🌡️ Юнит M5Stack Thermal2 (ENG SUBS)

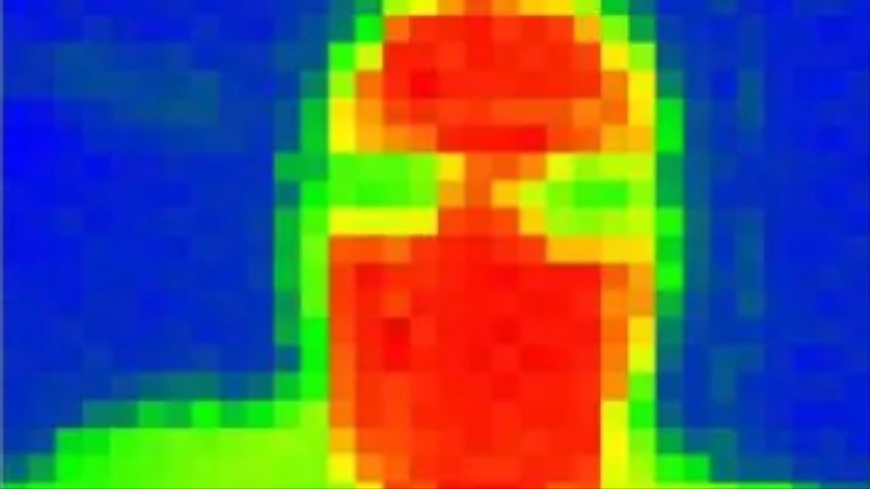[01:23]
Инфракрасный датчик обладает углами видимости 110 и 75 градусов, разрешением 32 на 24 точки и способен производить измерения температур в диапазоне от минус 40 до 300 градусов Цельсия.